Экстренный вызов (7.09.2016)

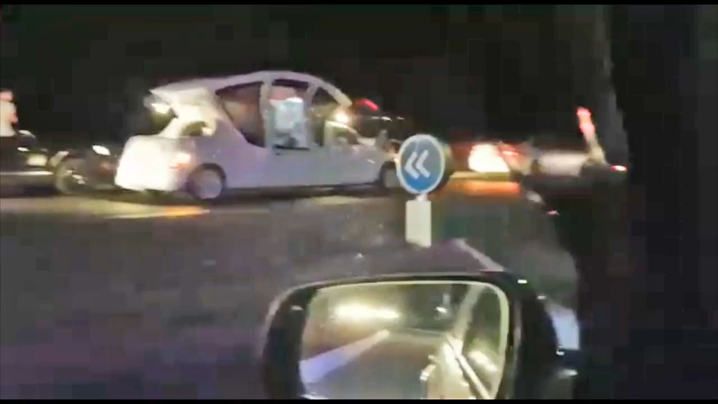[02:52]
Смотрите, все машины, чтобы не врезаться, остановились на обочине.
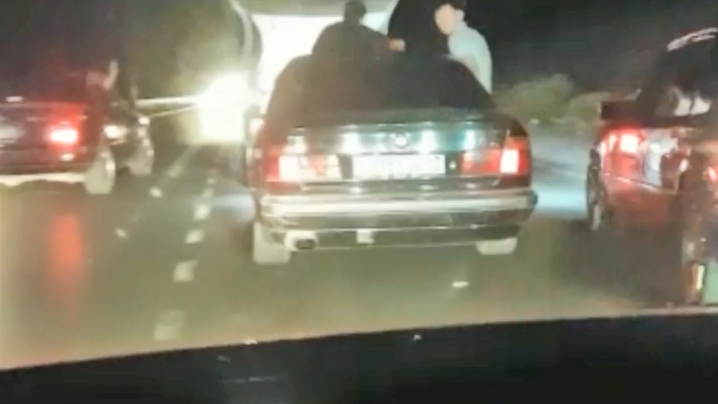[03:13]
Свадьба в ленгере. У человека на крыше автомат.
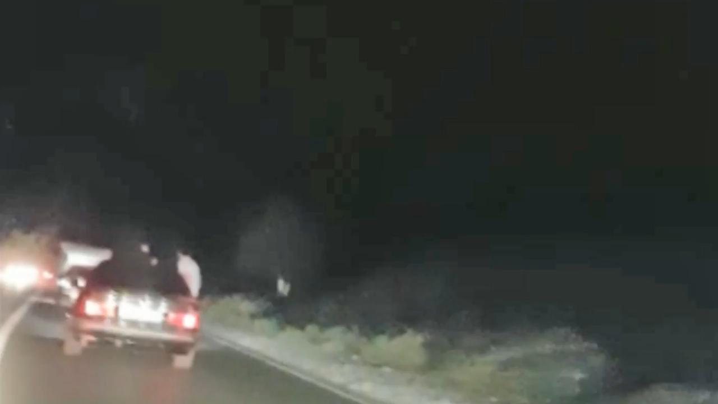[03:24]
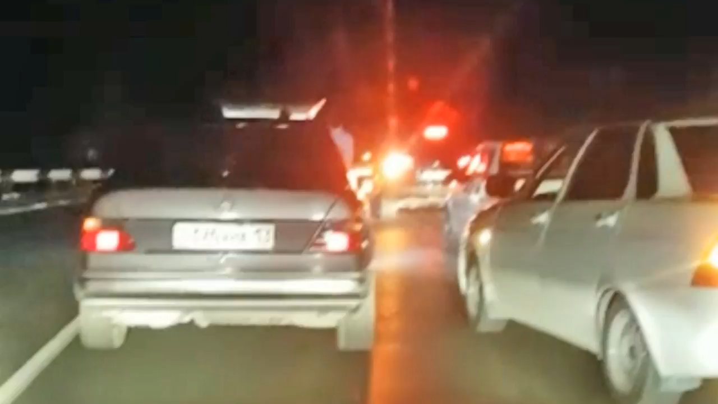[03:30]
Вот мешает дорогу проехать. Устроились здесь. Абсолютно все по встречке. Впереди машина-карета, которая не дает вообще проезда никому. На мессенджер WhatsApp службы экстренного вызова телекомпании Отерар пришло видео.